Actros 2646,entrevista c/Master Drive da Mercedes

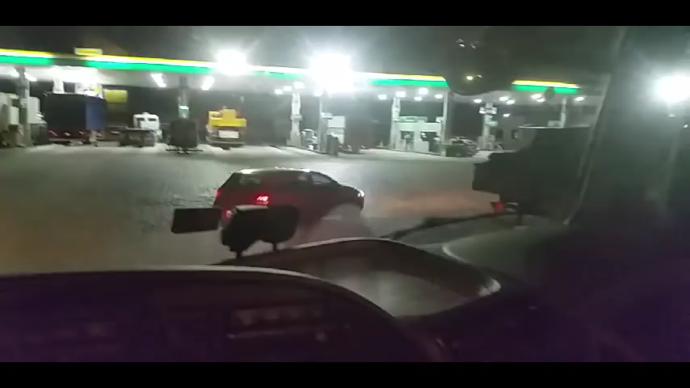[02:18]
Ele tem aqui o freio estágio dele, aqui, ó. Esse é o retarde dele, no caso, seria, né? 5 estágio tem aqui, ó.
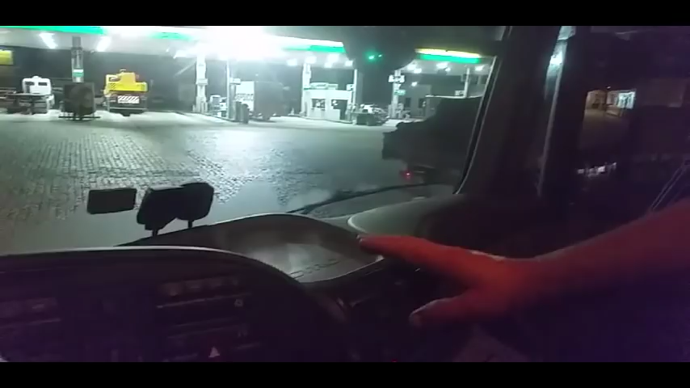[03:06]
Uhum. Daí ele passa já pro modo econômico. Ele vai manter aquela temperatura. Isso, já passa pro modo econômico. Baixou aquela temperatura da gabine.
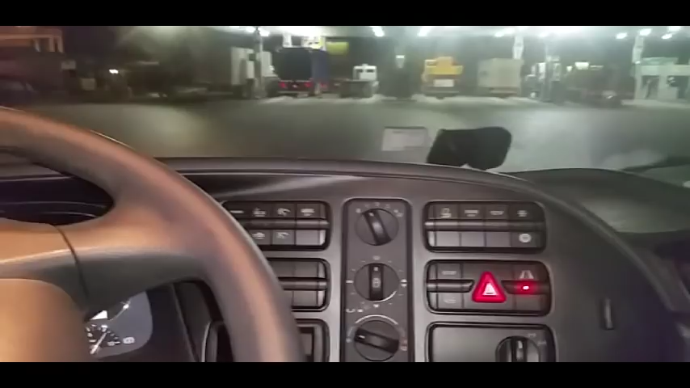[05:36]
Essa parte de bloqueio diferencial dele, como que ele tá trabalhando, senhor?